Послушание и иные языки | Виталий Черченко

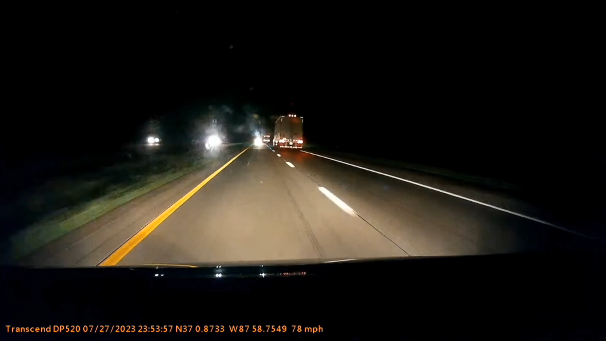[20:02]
свет едет на него и он в мгновение ока в последнюю минуту перестраивается в другую сторону и трак который ехал на него